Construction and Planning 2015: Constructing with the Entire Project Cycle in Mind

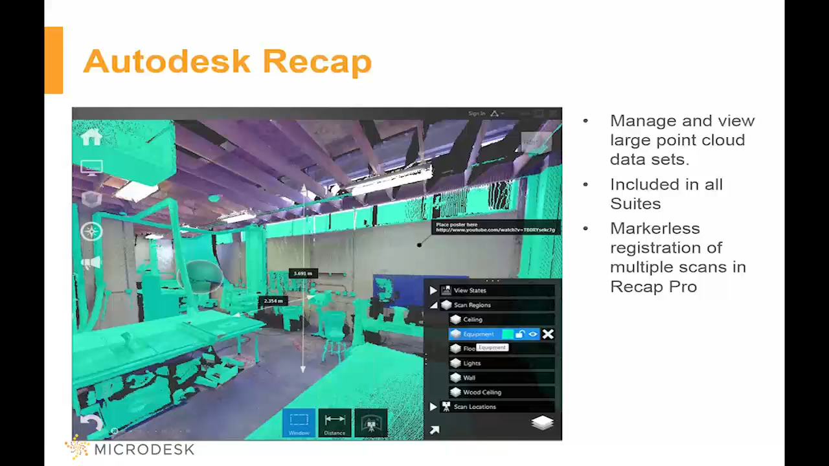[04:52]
You notice that there's actually notes in there. Place poster here with an actual website in it. There's dimensions for what the floor to the ceiling is and also from the edge of that table to the wall. You can mark this up. You can save content on it. And you can actually save this out and then bring it directly into some of the other applications we're going to look at. And you can also share this with people who don't have Recap by uploading this to Recap 360.
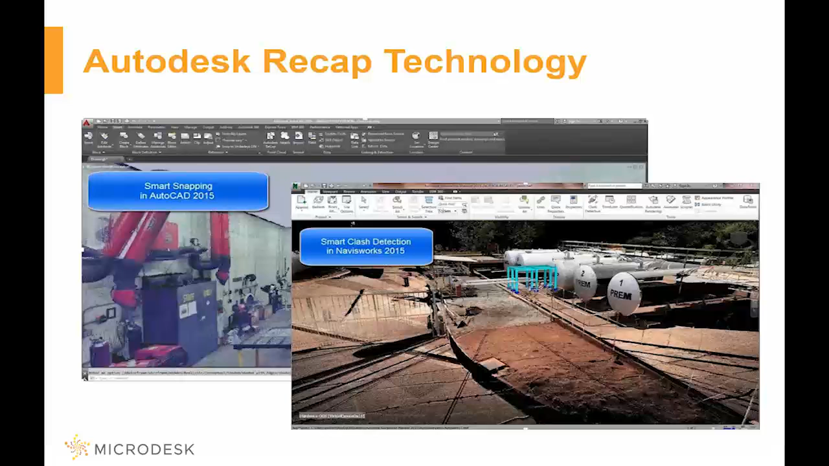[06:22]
And we'll talk about that and I'll actually show some of that in a little bit. So things like the ability to snap to that point cloud in AutoCAD and actually be able to do clash detection now against the point cloud in Navisworks.
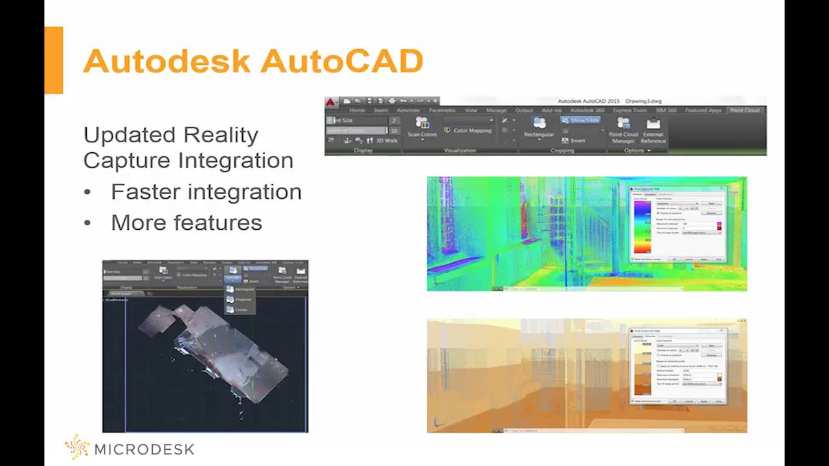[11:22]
We can manage the way that the point clouds are displayed. Sometimes when you have a point cloud taken, normally what it does is it looks with the red, green, blue value. It looks like a photograph. But if it's very dark, it's hard to understand what's going on. In cases like this, you can actually change the way that that image is shown and it actually will read a lot easier to understand. Hopping over to Navisworks. Again, more recap stuff in here. We can do the clash subsets. So we can actually look at where things are happening. We can convert that point cloud a couple of different ways. So how did we want to bring it in? We can set the point size. So maybe we don't need a whole lot of points. It makes things a little bit slower or it's more data than you need.
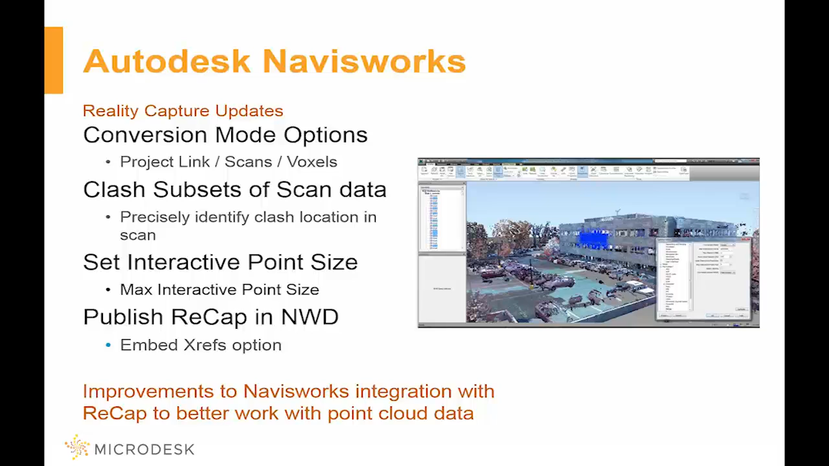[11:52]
And also once it's actually in there, you can still combine it. So that way when you save your Navisworks file or send it to somebody else, it will still contain all that point cloud data.
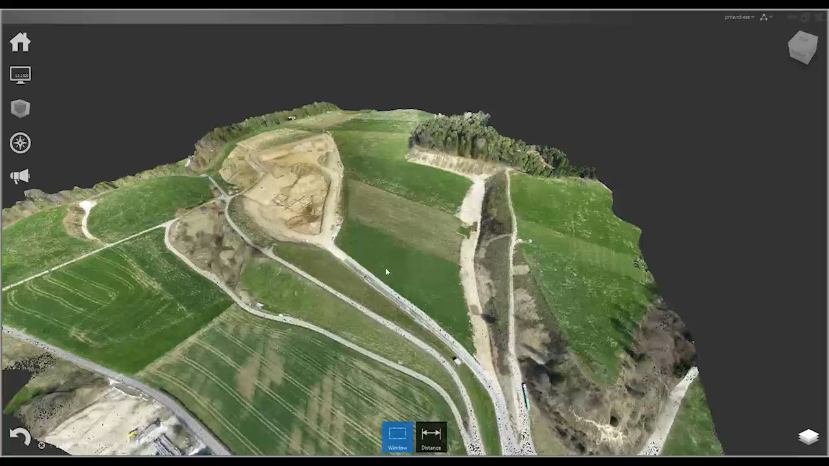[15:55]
Meaning that photographs were uploaded. I made, sorry, I didn't make it.
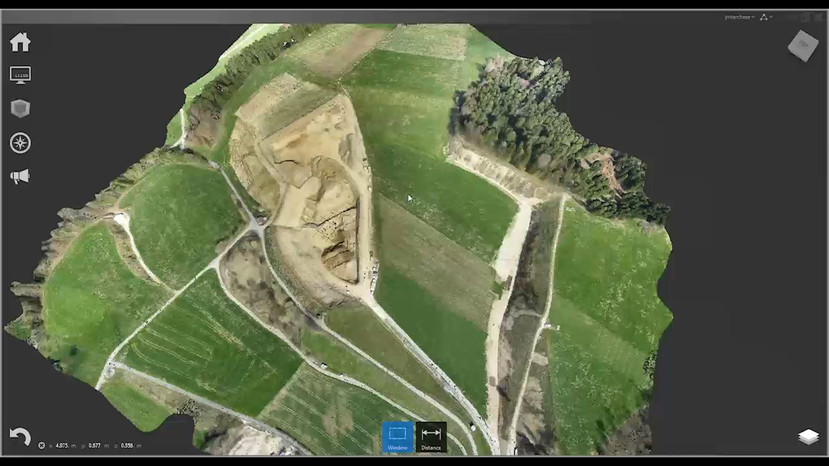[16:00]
Autodesk 360 made a 3D model for it. And you're actually able to download this and still interact with it the same as you would with any other kind of point cloud. I can select parts of this. I can turn them on or off.
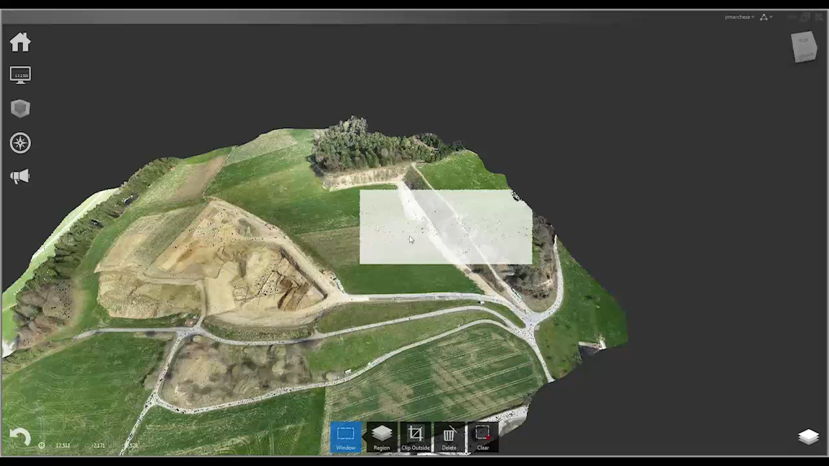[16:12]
I can delete elements that are outside of my purview or things that I don't care about. I can put dimensions on it and quantify and get data from it.
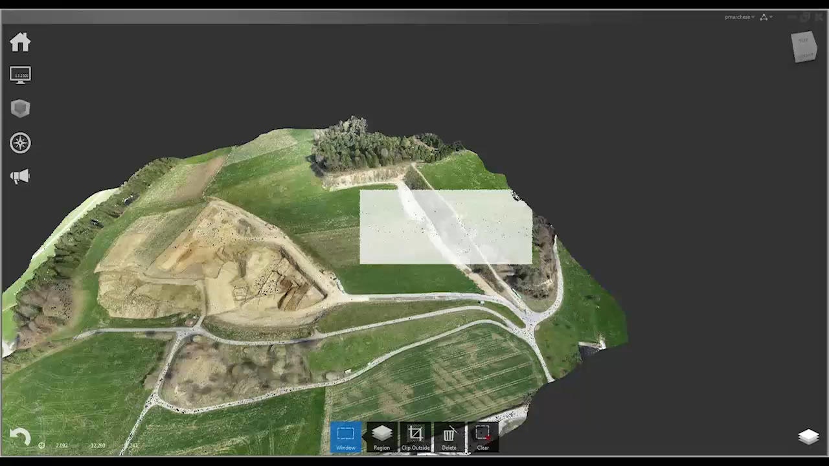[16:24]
Now speaking of the cloud, you have Autodesk Revit Recap 360.
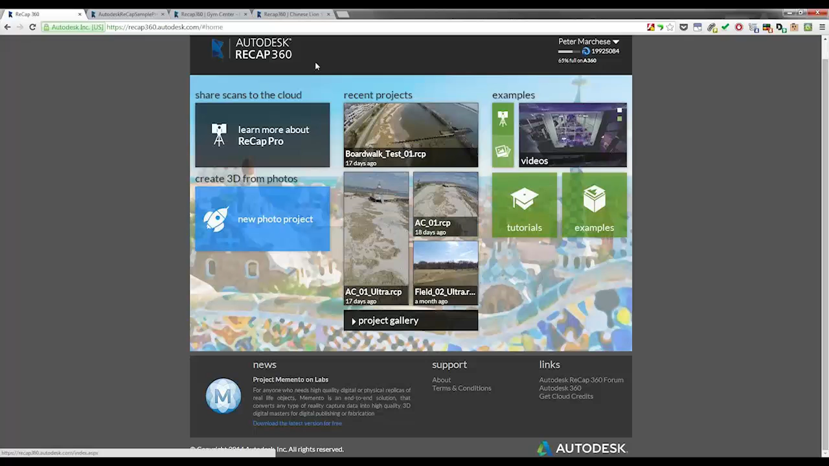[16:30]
I can come over here and start new projects, open projects.
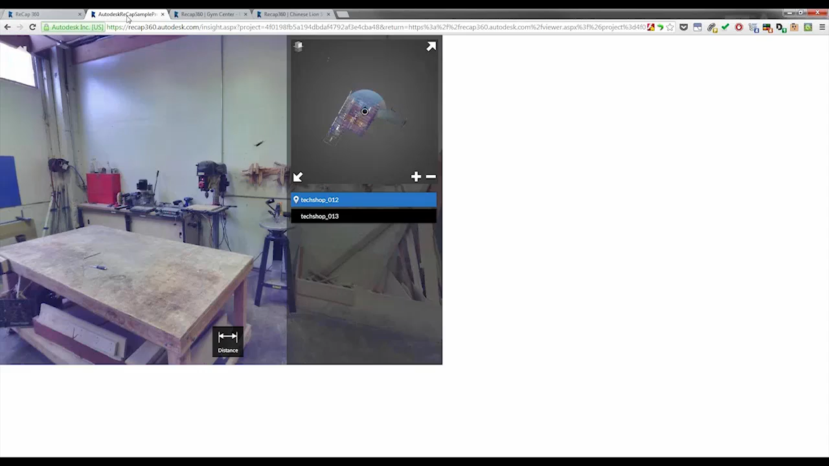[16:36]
I can open up samples. So this file right here is the exact same one that we were just looking at.
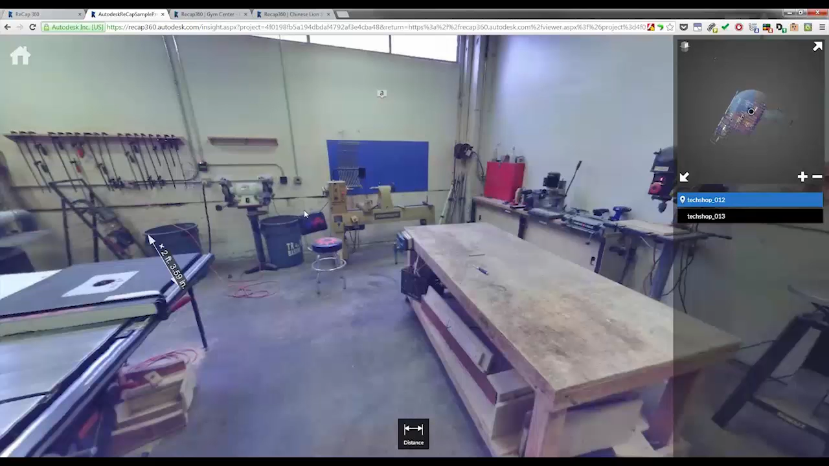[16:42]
This is the scan data that has been shared to the cloud from the desktop recap. So anybody can come in here. They can find out distances. They can leave notes.
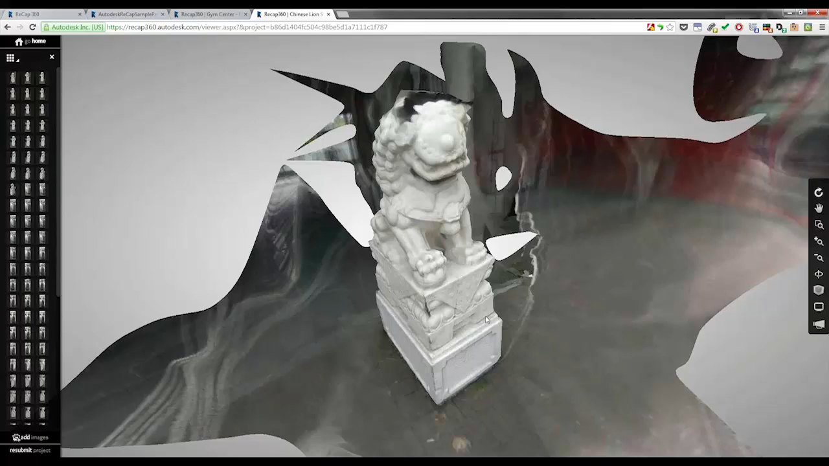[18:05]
Maybe give them a quote to work from. All of this is digital. All of this is online. And the actual one that I would download from the website is going to be three times more detailed than this one.
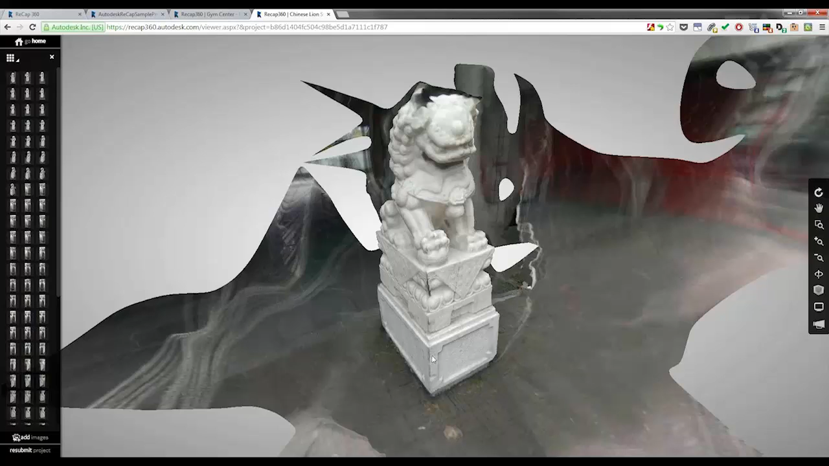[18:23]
So moving on from the recap side, I'm going to hop over to Revit now. So let's say we've got our point cloud. We're working in the program now and it's time for me to actually get some work done. One of the great features about this is I can easily bring in a point cloud and I can actually manage this as a link.
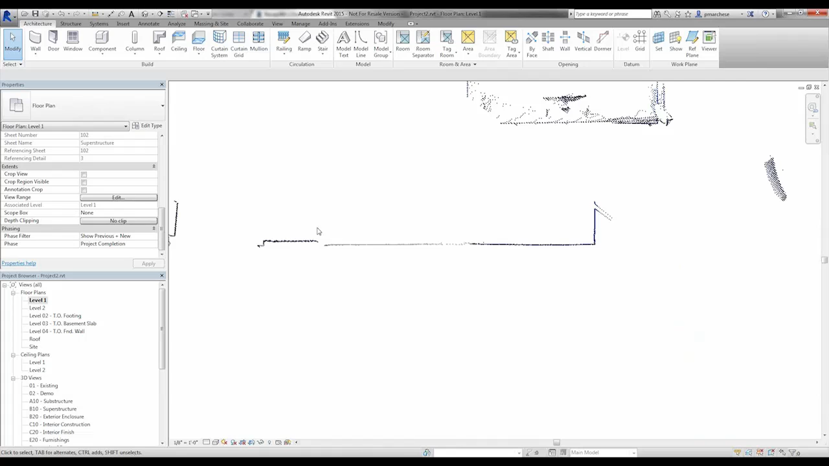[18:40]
And then I can literally trace this. I can snap to these edges and work on things. I can manage how much of the point cloud I see because it is technically a 3D object. So I can crop my view where I need to tap, where I need to start it or stop it. So I'm not seeing too much or I'm not seeing too little. This actually works with all my sections. So if I were to actually cut a quick section through here.
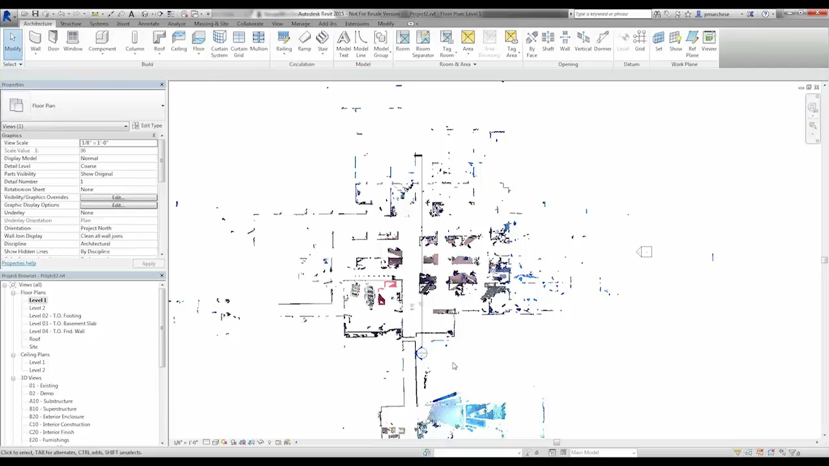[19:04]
Clean that up a bit. There we go.
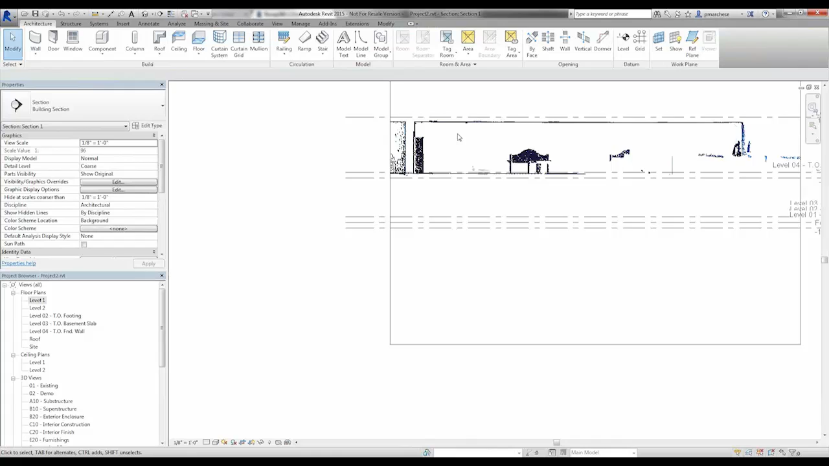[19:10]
Now I have a point cloud that's actually able to be used for setting up my ceiling heights.
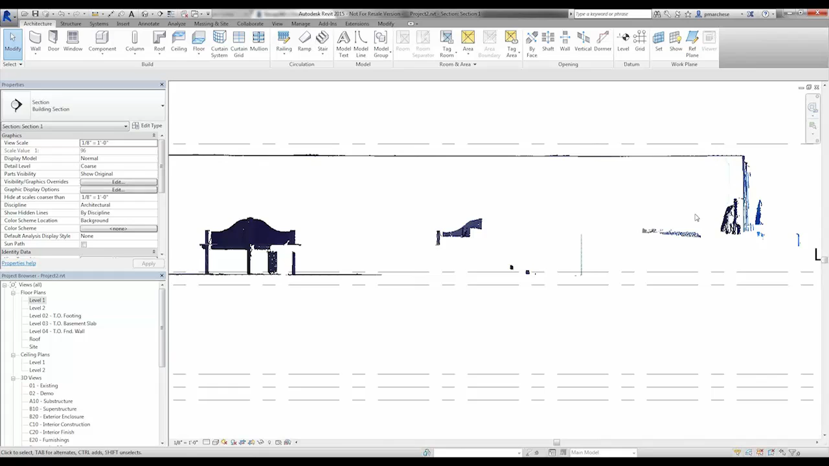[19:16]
Understanding where my door heights are. This makes it very quick for me to actually start working off of. I didn't have to go and take my scan and then make an AutoCAD file and then trace the AutoCAD file. I brought the scan directly into Revit and started working on this.
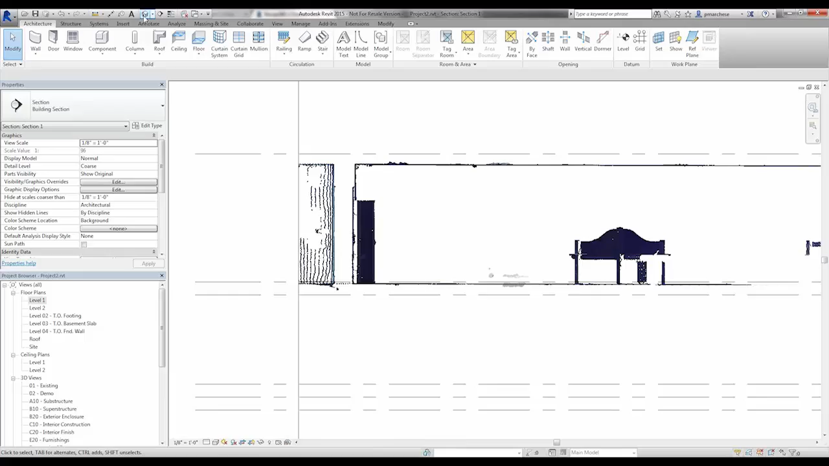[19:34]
And depending on how I need to work on things. I can either look at it like this.
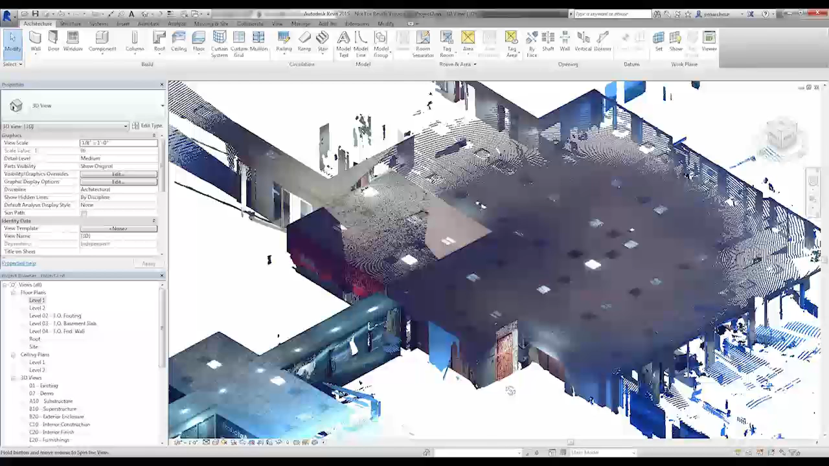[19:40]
Color. Or if I have certain areas that are just a little hard to read. Maybe what I'll end up doing.
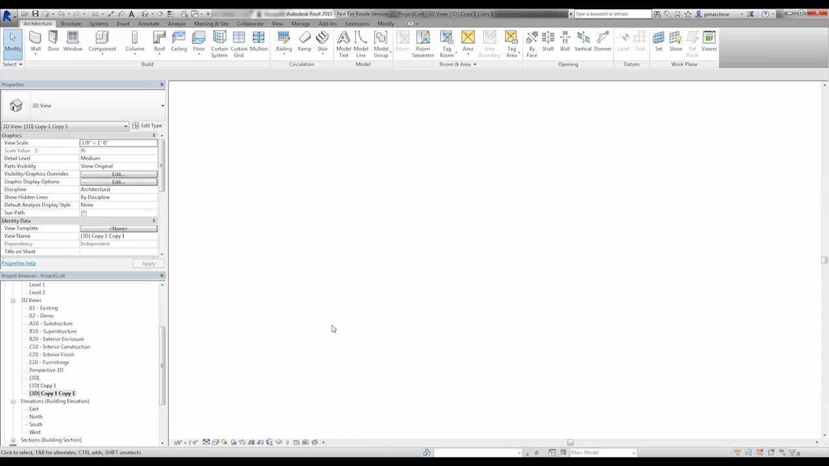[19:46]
Is telling this to change the colors.
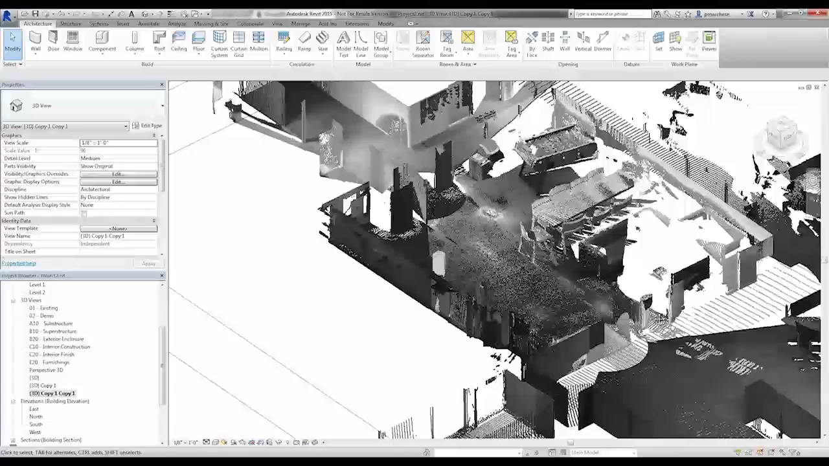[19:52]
That maybe certain things are a little bit easier to read when I set it up for intensity or for, you know, the elevations. It just depends on what I need to view this as.